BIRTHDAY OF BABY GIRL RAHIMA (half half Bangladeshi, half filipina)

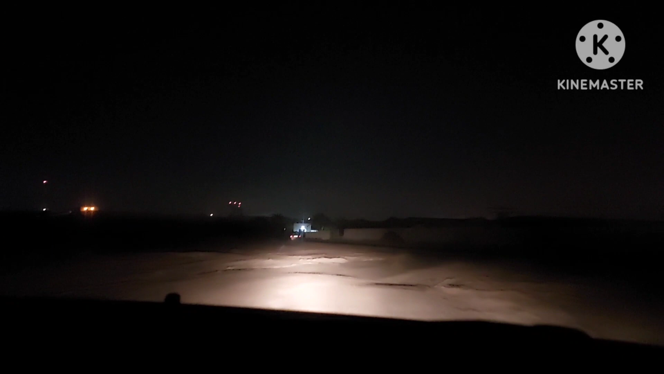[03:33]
Yung pala, may shortcut pala doon. At yung Google na yan. Pinunta kami doon sa malayong lugar pa yan guys.
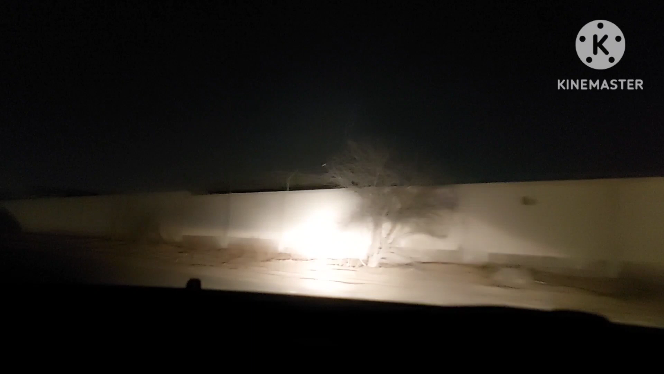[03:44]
Parang wala ng bahay dyan guys. Parang nasa dulo kami ng baril. Tingnan mo guys, tingnan mo naman, nakakatakot. Pero marami namang kwan, marami namang dumadaan-daan. Kaso siguro nilito rin sila ng kanilang Google map na yan. Nag-Google map lang kami kasi guys, hindi namin alam yung area ng aming pagsiswimmingan. Kaya na nga yan. Ang lawak. Saka parang liblib na lugar na siya guys.
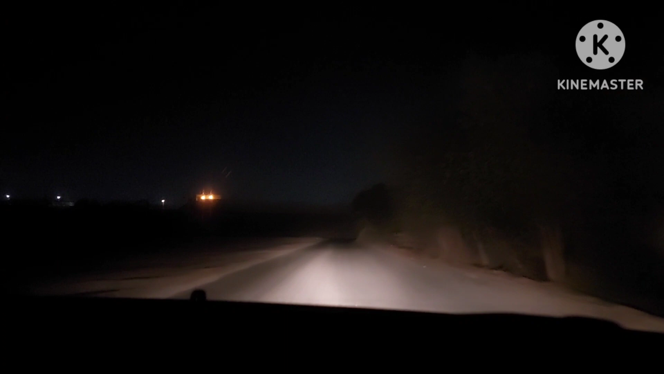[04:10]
Wala pa yung kailaw-ilaw kasi nga nasa liblib pa lang kami ng lugar na yan. Grabe guys ang aming pinagdaanan bago kami nakakain ng masarap at nakaligo sa napakagandang swimming pool. So ayun na guys, tignan nyo guys. Tug-tug-tug-tug-tug. Parang nasa bukid kami guys. Parang nasa probinsya kami. Buti na lang hindi kami nasiraan. Punong-puno pa naman ang aming sasakyan. Ayan na guys. Yan, may mga ilaw-ilaw na. Tapos, ikot na naman kami dyan.